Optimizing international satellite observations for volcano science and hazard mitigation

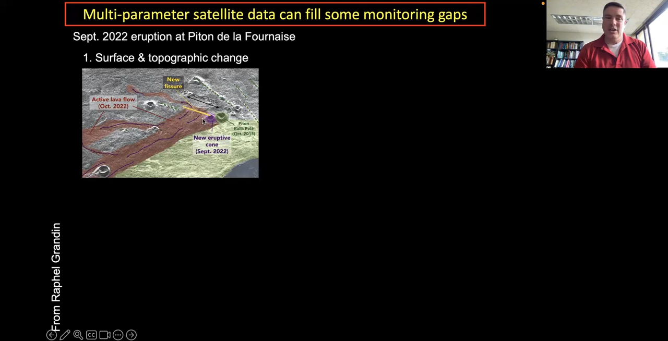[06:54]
We can monitor changes to the surface and topography, and we can do that using optical and SAR sensors. Here's just an example of a high resolution, spatial resolution SAR sensors showing, you know, the formation of lava flows, the formation of new domes. Other things you can do is you can measure gas emissions. There are new sensors, in this case from a sensor called Tropomi, which can measure sulfur dioxide, and this is showing measurements of sulfur dioxide from this particular eruption.
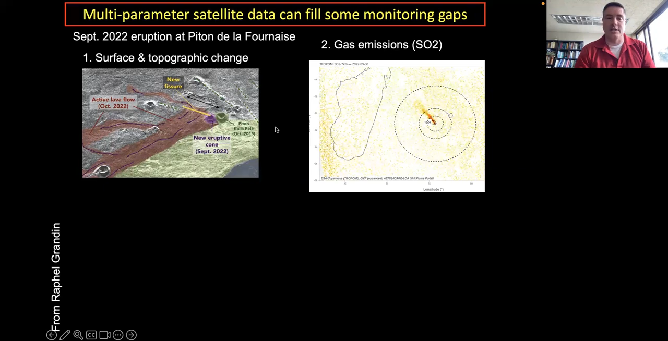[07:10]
We can also measure thermal data, and there's a variety of tools for measuring thermal data, different spatial resolutions and different temporal resolutions.
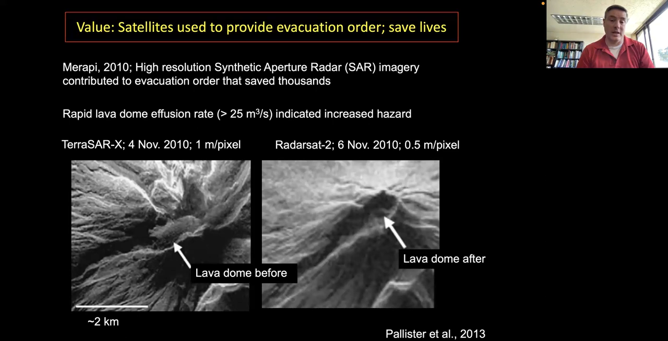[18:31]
in near real time to help inform along with other data sets that, oh, we see a change, that change is correlated with an increased effusion rate that we know that is a potential clue that there's about a large explosion to happen. And so this is a case where that was used and evacuation order was issued and lives were saved.